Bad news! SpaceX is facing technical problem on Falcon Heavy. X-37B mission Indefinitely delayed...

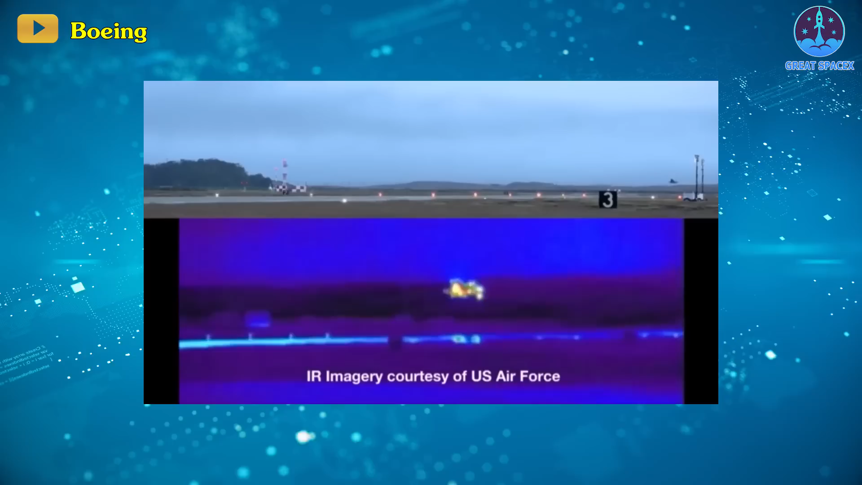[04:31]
and like the space shuttle, it also makes a runway landing at the end of a mission, though in this case, using autonomous systems.